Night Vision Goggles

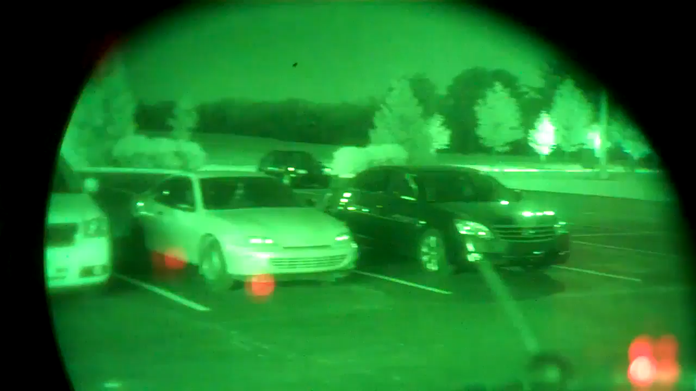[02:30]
Here's what you see with goggles. There's what you see without. With goggles. No goggles. Pretty cool, huh? With goggles.